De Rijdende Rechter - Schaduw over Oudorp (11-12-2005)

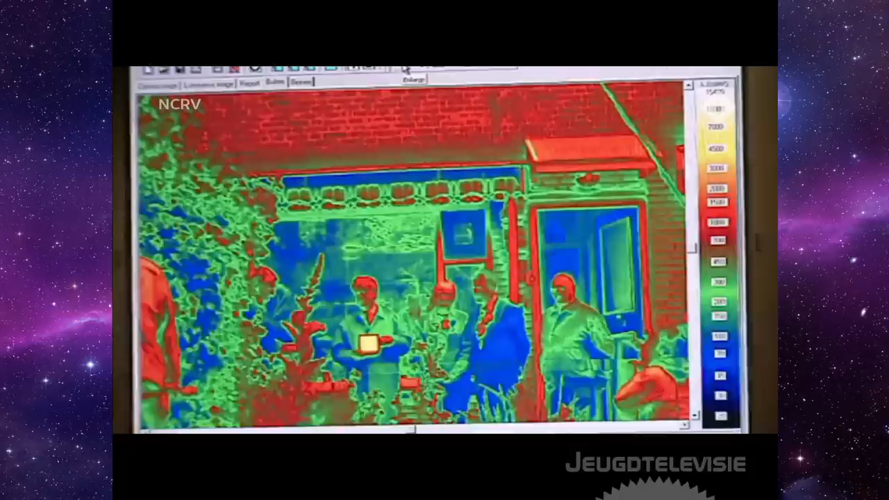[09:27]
Opname is klaar. Opname is klaar. Opname is klaar. En wat was hem? 25, 12. 25, 12.